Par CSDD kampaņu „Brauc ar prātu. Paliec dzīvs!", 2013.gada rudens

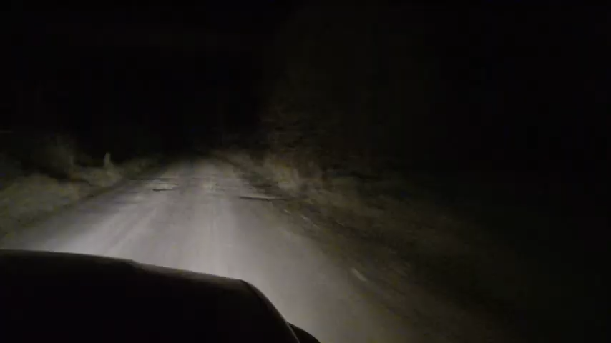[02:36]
Ja braucat naktī ar tuvajām gaismām, 90 km stundā, gāja varat arī neieraudzīt.